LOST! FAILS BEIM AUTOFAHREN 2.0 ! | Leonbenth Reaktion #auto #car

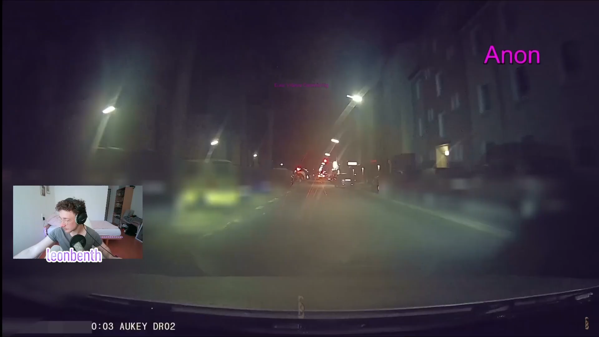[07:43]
Ton mache ich mal weg, man hört eh nichts. Arnon schreibt, betrunkener junger Mann, der auf dem Bürgersteig geschlafen hat. Die Frau vor mir hat zwar löblicherweise angehalten, aber direkt den Rettungsdienst alarmiert. Ich bin dann zu ihm hin und habe mal nachgehört, wo denn der Schuh drückt. Er sagte lachend, dass er einfach nur rotzevoll ist. Als ich ihn fragte, wo er denn wohnt, sagte er mir, dass es nicht weit weg ist. Ich habe den Anwesenden dann gesagt, dass hier kein RTW vonnöten sei, da es ihm gut ginge. Sie waren der Meinung, man könne ihn so nicht laufen lassen. Hab dann erklärt, was die Konsequenz ist, wenn der RTW kommt.
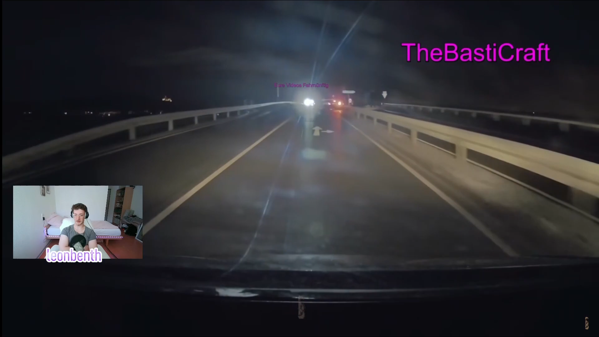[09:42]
Oh, was schreibt er da? Zum ersten Mal gehupt? Ja.
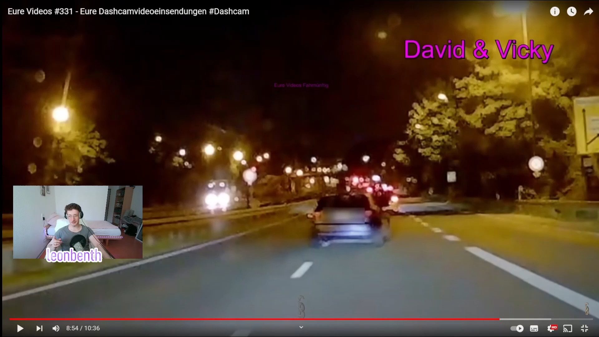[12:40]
Den Clip mit der Dashcam, den nimmt er sich mit, Digga. Rechnen doch noch vor. Ja. Und er wieder. Vicky hat's Kennzeichen. Das gibt erstmal eine Anzeige, du. Holt es sogar nochmal.
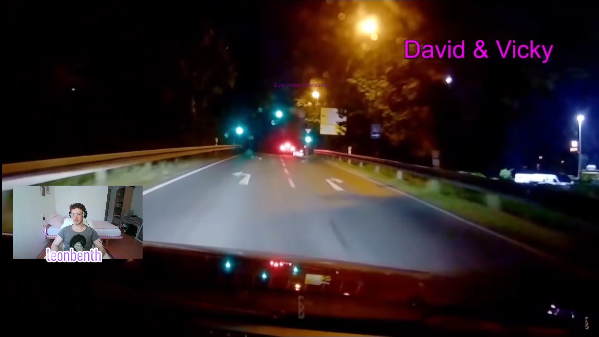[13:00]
Nicht, dass dir die noch reinfährt. Wir fahren gleich Vicky, noch zur Polizei. Schlaue Frau. Ob sie da hingefahren sind, keine Ahnung.